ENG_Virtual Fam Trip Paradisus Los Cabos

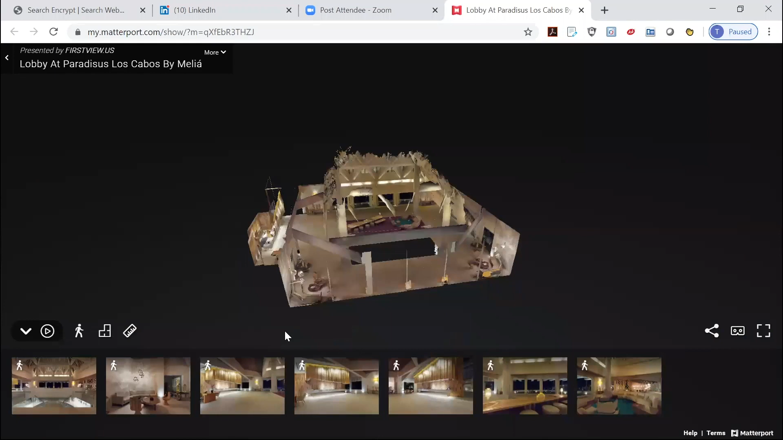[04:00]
left and then the avenue bar on the right this image was taken when it was night but believe me guys when you
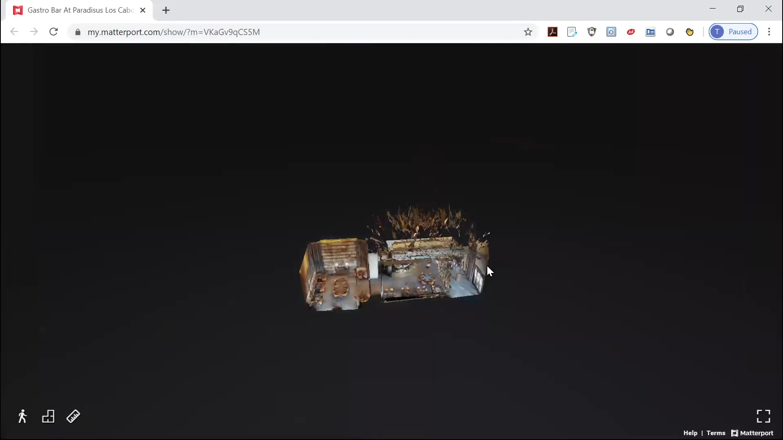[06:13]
so um we're going to move to do adjacent to avenue bar into our gastro bar restaurant this is the only restaurant that has a surcharge
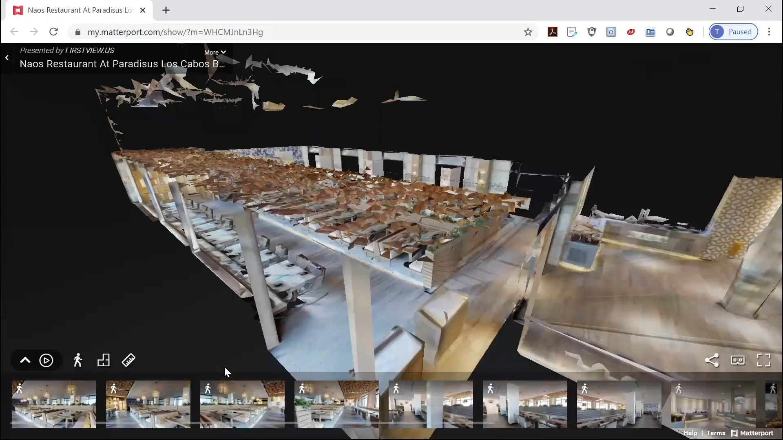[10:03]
it's our more casual assisted buffet restaurant it's a now it's a complete with a chef action station
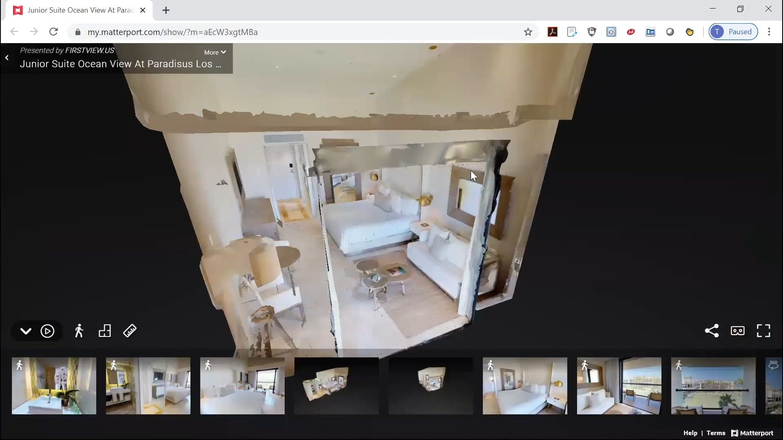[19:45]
one of our paradisos junior suites we have 314 out of the 350
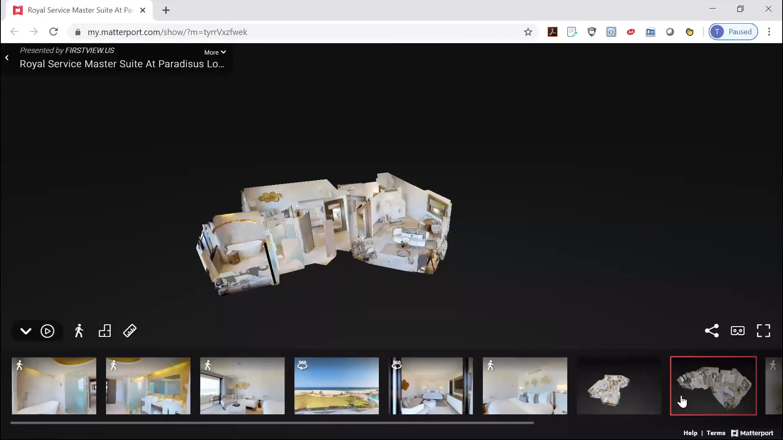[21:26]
suites in our concierge area in building four and three in the
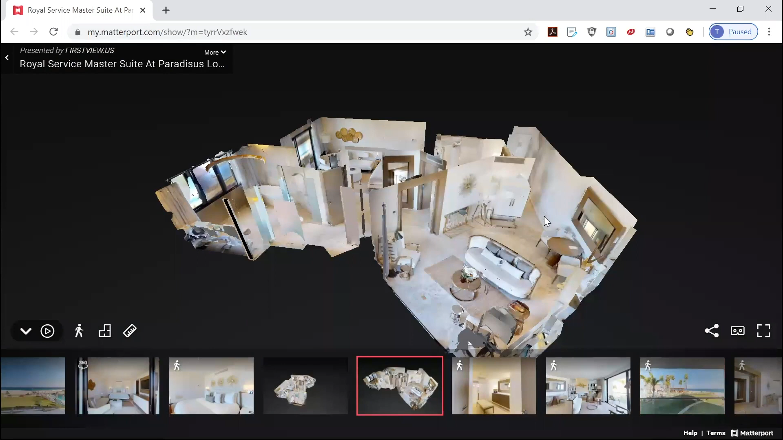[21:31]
concierge area of building three these suites boast a separate